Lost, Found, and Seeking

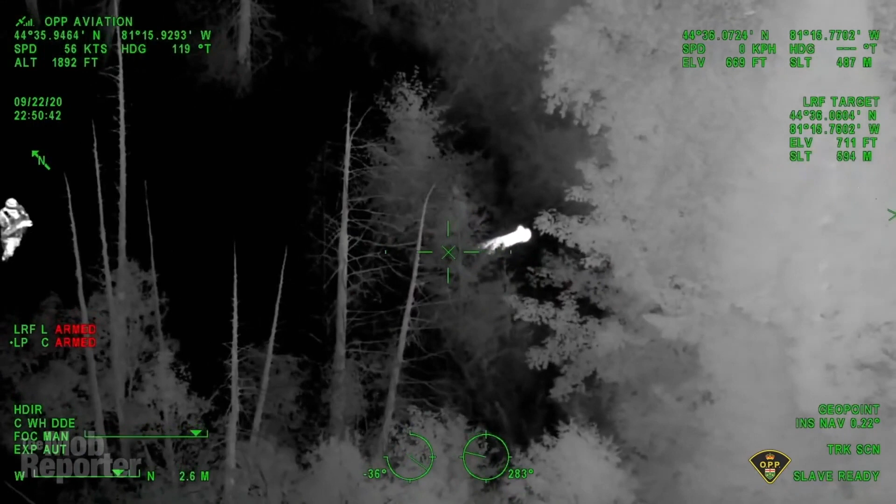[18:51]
They say, where? I can't quite see. He said, I'll shine a light in that area. And you see them get there, and then you can hear it on the radio. They say, okay, we got him. He looks okay. He's doing okay. We have him.